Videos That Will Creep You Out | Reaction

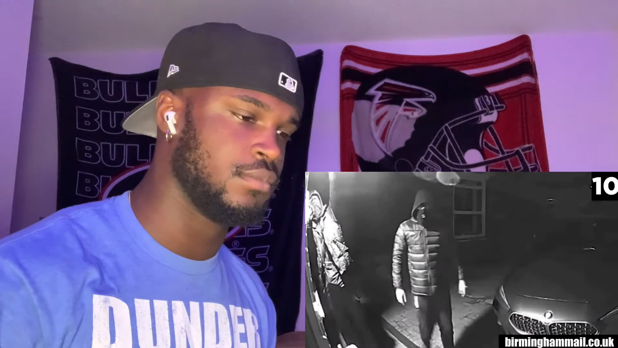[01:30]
how security cameras can save your life the video was captured in great bar in the uk at nearly one in the morning three masked men are seen approaching the home which has a bmw